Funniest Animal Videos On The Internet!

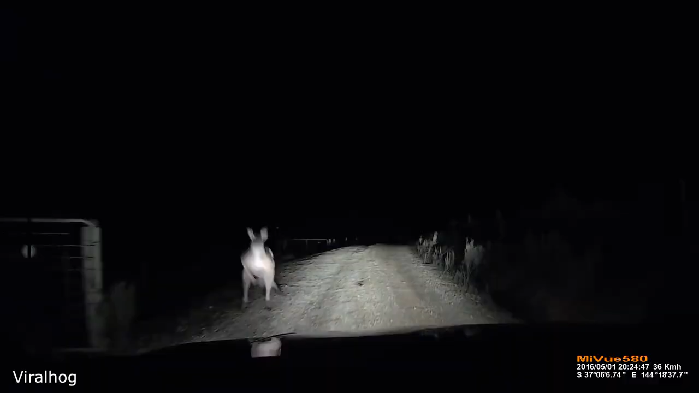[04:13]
A kangaroo leaped onto this man's car and shattered his window.